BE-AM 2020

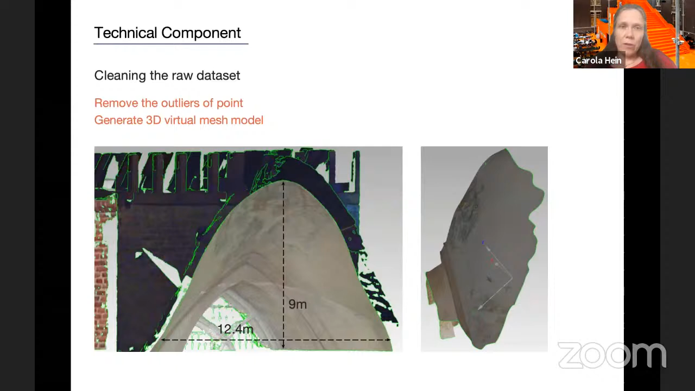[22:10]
And from the virtual mesh, we then went on to select this area, which included the crack, for the actual reprinting.
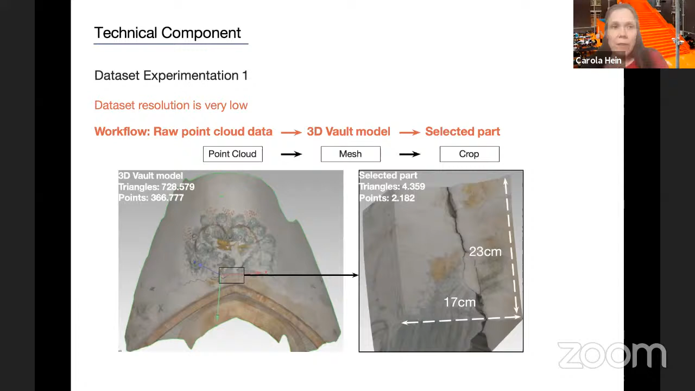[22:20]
So here you can see some more information on the data. And again, here we worked with computer scientists or also in the with colleagues in the engineering department. And from this first description, we first had a tile of the size, let's say a little bit bigger than a passport, which included the crack, because the crack in itself also left the question,
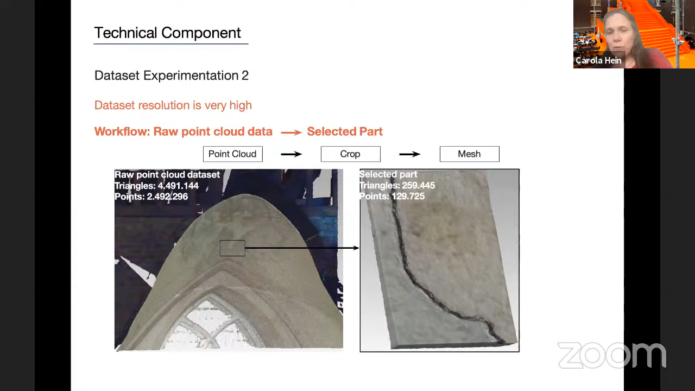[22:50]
you can't print a gap into it because then your piece will fall apart. So how do you actually reproduce the gap?
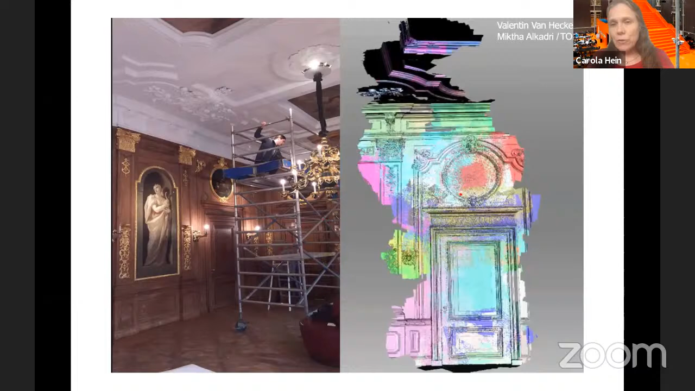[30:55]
because we had to set up the scanner to create actually the close-up of the hand scans.